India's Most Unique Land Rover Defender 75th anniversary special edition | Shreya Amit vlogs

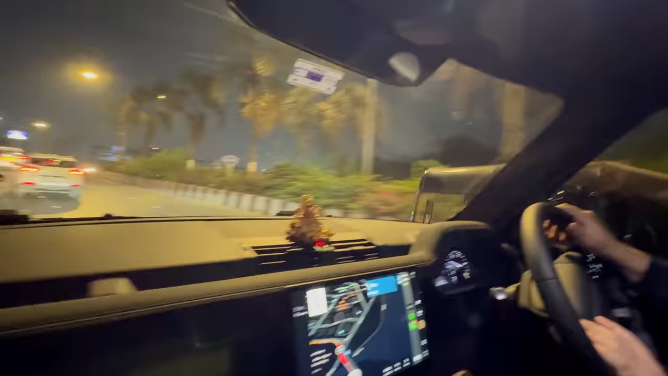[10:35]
बट एज अ डीजल का इसका जो एंबुलेंस है, एंबुलेंस मतलब हम तो साइड में, बट कैन यू जस्ट ब्लॉक दिस लेन कि उसे जाने मिले। पता है तूने एक अकेली गाड़ी से तूने दो लेन ब्लॉक कर दिया।
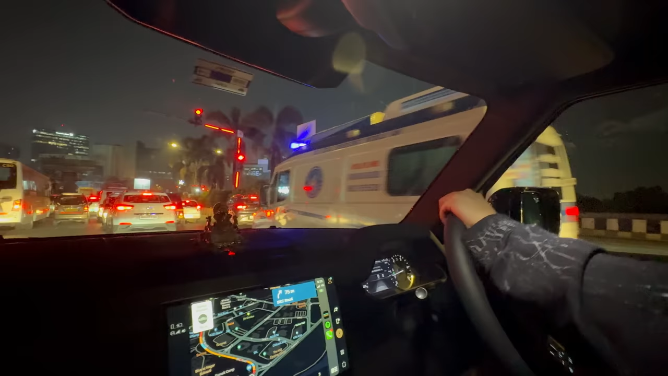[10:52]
ब्लॉक नहीं करूंगा तो एम्बुलेंस कैसे जाएगी? बट वो किया वाले को समझना चाहिए ना, व्हाट इज ही डूइंग। ये लोगों को देखो, इनको हर बारी होती है जल्दी जल्दी एम्बुलेंस के पीछे निकल जाए।
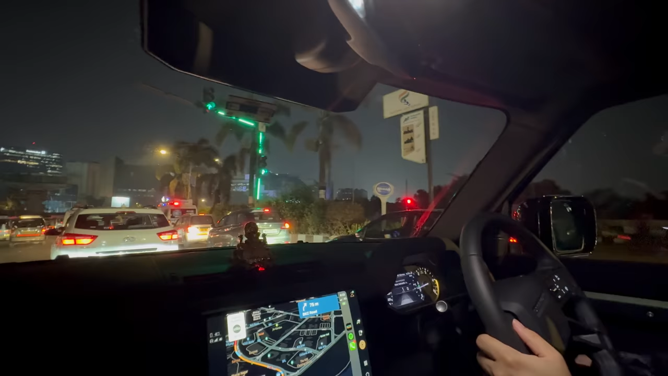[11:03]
मैं तो जैसे ही एम्बुलेंस देखता हूँ, मैं सब गाड़ी को ब्लॉक कर देता हूँ ताकि एम्बुलेंस पहले जाए।
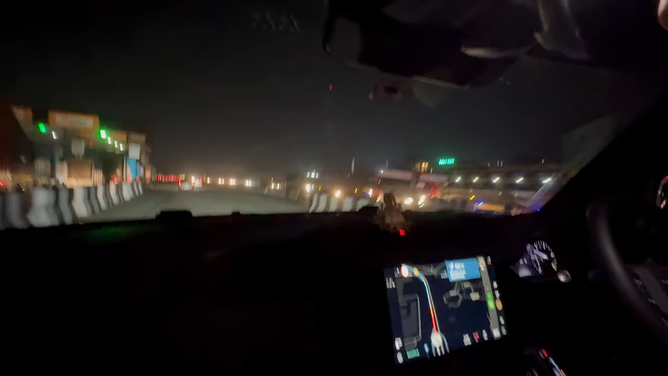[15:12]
सो वी जस्ट केम हियर, गॉट स्टक इन ट्रैफिक.
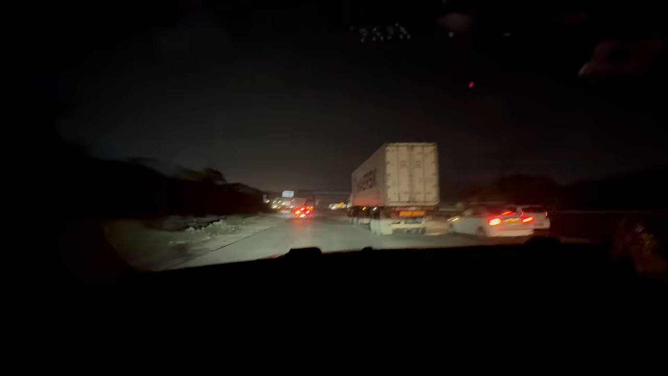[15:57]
Yeah, right before the food hall, एक left आता है basically. I think, yeah. This one.
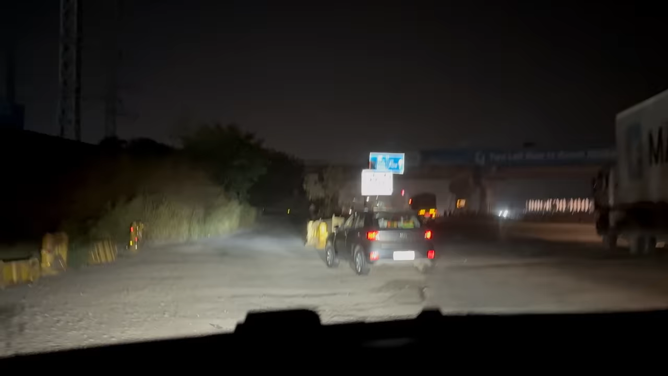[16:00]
थोड़ा टूटा फूटा ऊपर खाबर दस्ता है. So this, if you see the board says way to Khopoli.
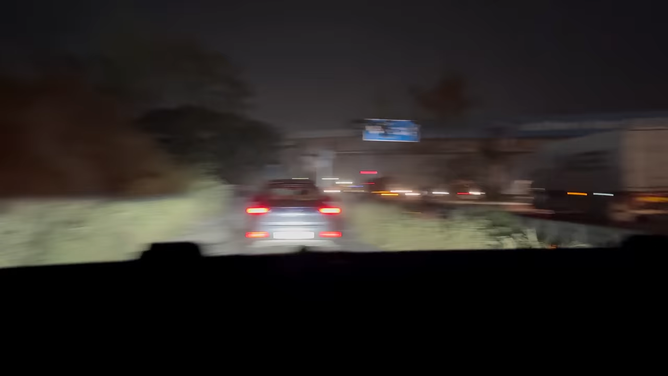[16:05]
So if you see the food plaza is right ahead, and we took a turn before that. So this road might not be that good. As you मतलब जितना आप सोच रहे हो उतना अच्छा नहीं होगा
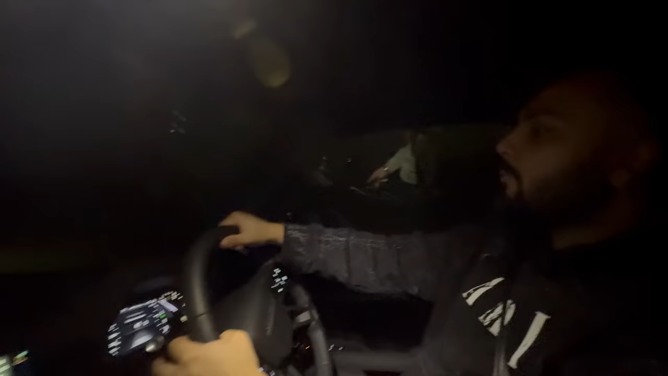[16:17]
बट इट कैन बी वेरी यूजफुल बिकॉज यू विल अवॉइड द फुल घाट का ट्रैफिक एंड इट्स गोना बी वेरी यूजफुल एंड आप अपना काफी टाइम बचाओगे क्योंकि घाट का जो ट्रैफिक है ना आजकल वो वर्स्ट हो गया है.
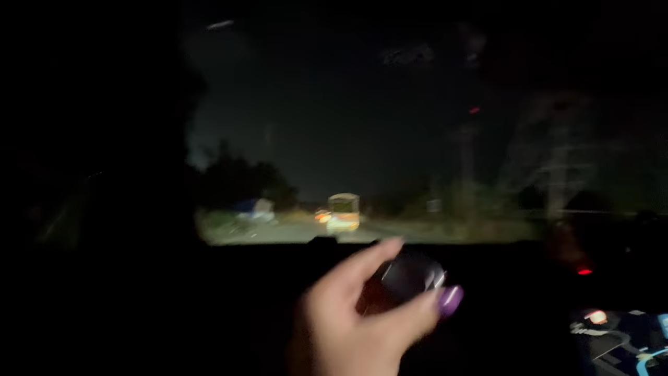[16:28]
बाय द वे फुल रास्ते मुझे नया खिलौना मिल गया. ये देखो जस्ट लुक एट दिस.
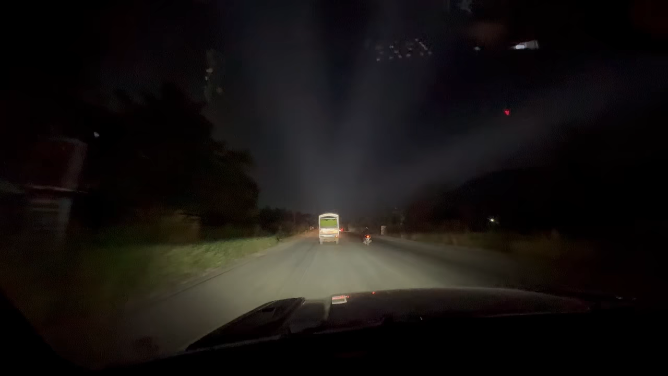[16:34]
ये देखो पूरा मतलब रोड लाइट अप हो जाता है. वी आर नॉट यूजिंग दिस बट वी आर जस्ट ट्राइंग टू शो यू. By expressway we used it, but yeah.
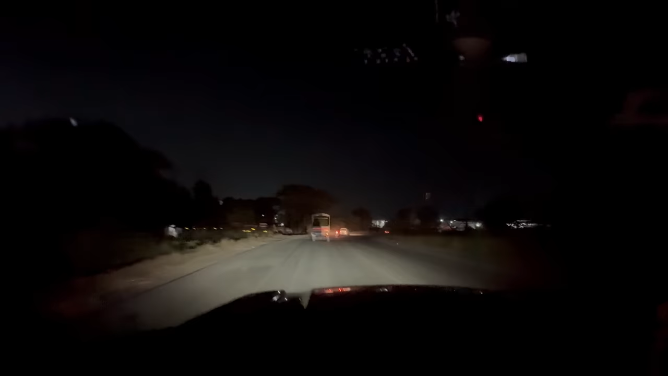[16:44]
Oh my God, just look at the difference. Oh shit. Expressway पे भी only used where it was needed. जहाँ पे पूरा blank था.
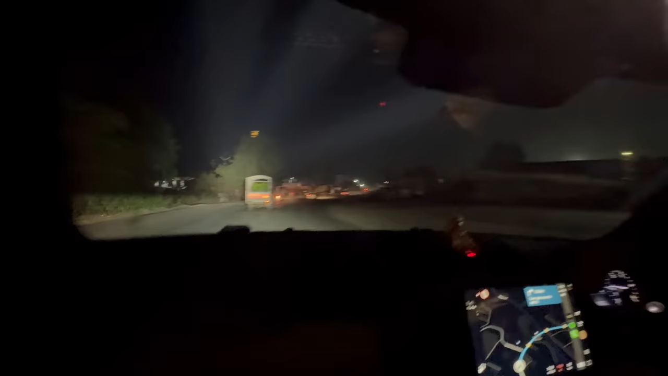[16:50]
कुछ दिख ही नहीं आ रहा है. क्योंकि कुछ जगह expressway पे lights नहीं है.
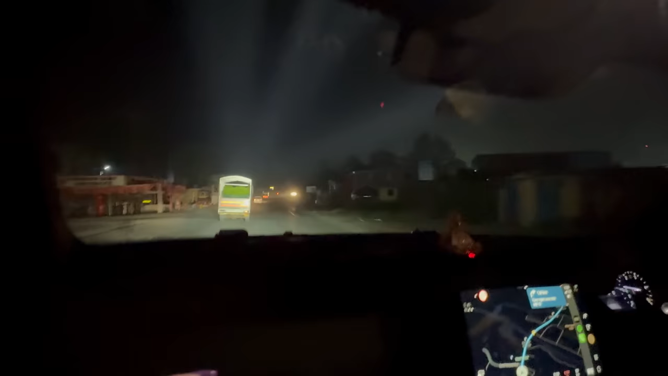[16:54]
But it's very useful. For night driving अगर समझो कहीं पे जैसे रास्ते में light नहीं है, वहाँ पे ये बहुत useful है. भाई बहुत crazy चीज़ है. मुझे तो मतलब बोल तो रही हूँ नया खिलौना मिल गया. बहुत मजा आ रहा था. Let's keep it back now.
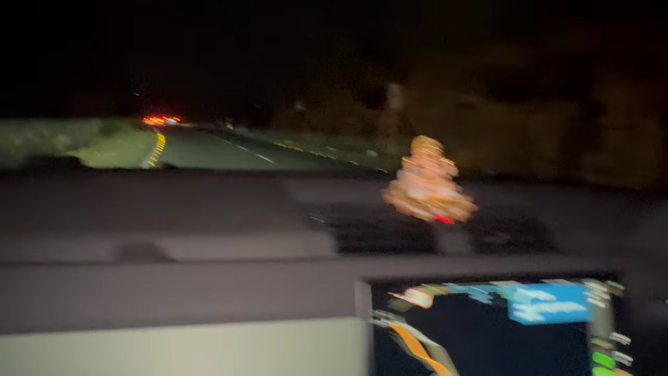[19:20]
उससे पहले हमें तो लाइक ट्रैफिक मिलने वाला है ये वो ऐसा वैसा.
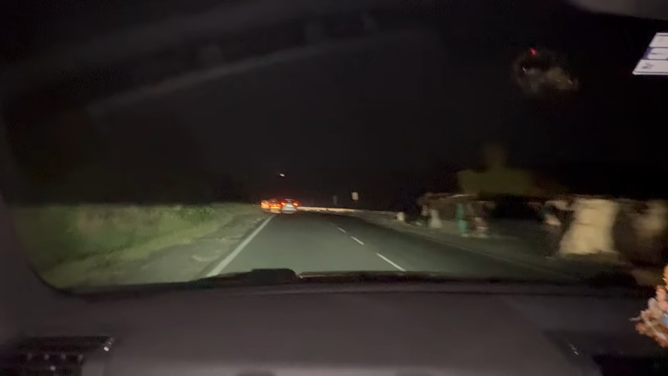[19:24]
बट लकीली कभी कभी होता है उधर भी ट्रैफिक नो डाउट बट हमें लकीली आज नहीं मिला.
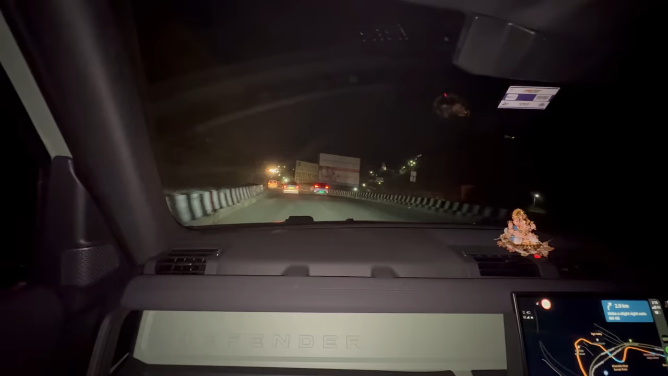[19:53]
लाइक एक गाड़ी नहीं कुछ नहीं, तो वी हैड पुट द लाइट ऑन एंड क्या मतलब आगे तक एकदम क्लियर दिख रहा था. क्या पावरफुल लाइट्स लगाया हमने, ये रूफ लाइट्स बहुत अमेजिंग है, बट सैडली वी कांट यूज इट एवरी नाउ एंड देन.